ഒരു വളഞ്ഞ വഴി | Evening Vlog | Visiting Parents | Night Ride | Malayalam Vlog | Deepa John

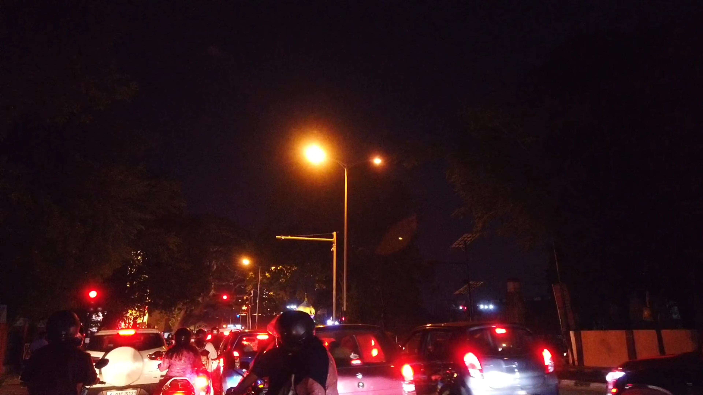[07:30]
അപ്പം ഞങ്ങളങ്ങനെ മ്യൂസിയം എല്ലാം ഒന്ന് കണ്ട് അത് കഴിഞ്ഞ് പിന്നെ പാളയം വഴി
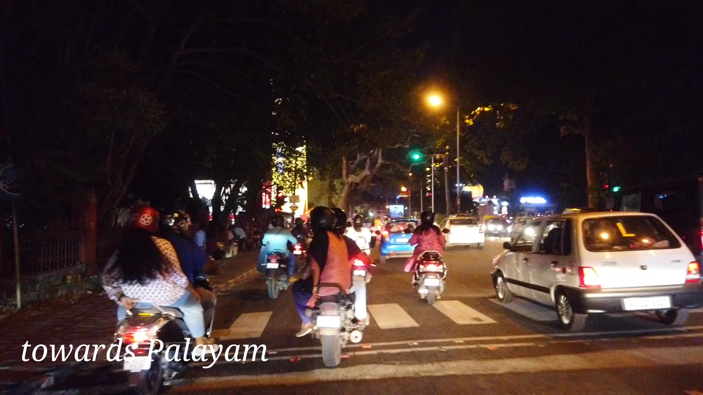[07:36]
പാളയം പള്ളിയൊക്കെ രാത്രി നല്ല രസമായിരുന്നു കേട്ടോ കാണാനായിട്ട്.
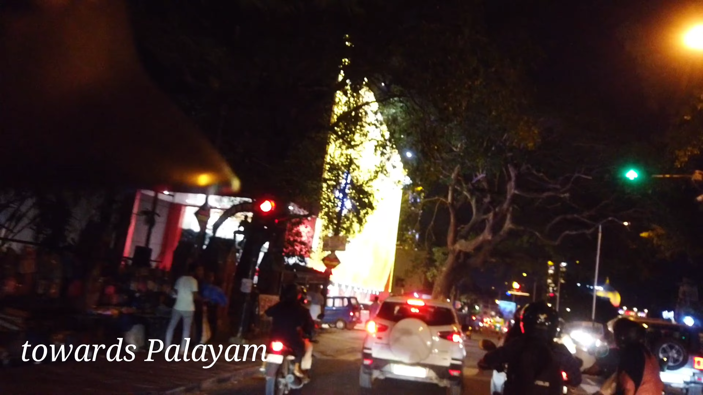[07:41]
നമ്മളിങ്ങനെ ഇടയ്ക്കൊക്കെ ഇങ്ങനെ ഈ വഴി എന്തെങ്കിലും ആവശ്യത്തിന് വരുമ്പോൾ മാത്രമേ ഇതിങ്ങനെ കാണാറുള്ളൂ.
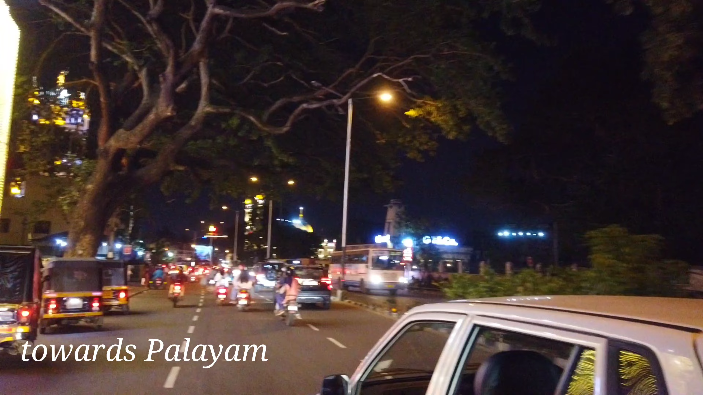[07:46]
അപ്പം ഇന്നിപ്പം അടിപൊളിയായിരുന്നു പാളയം പള്ളി, നല്ല രസമാണ്.
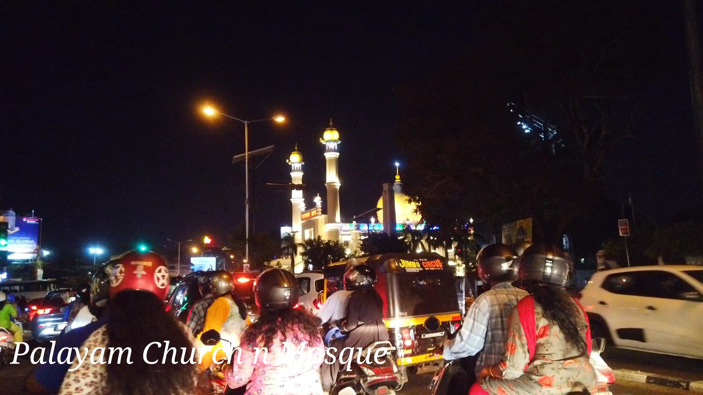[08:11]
എന്നിട്ടിപ്പം ഇങ്ങനെ ലൈറ്റ് ഇടും ഓരോ പരിപാടിക്കും, ഓരോ ലൈറ്റും കാര്യങ്ങളൊക്കെ.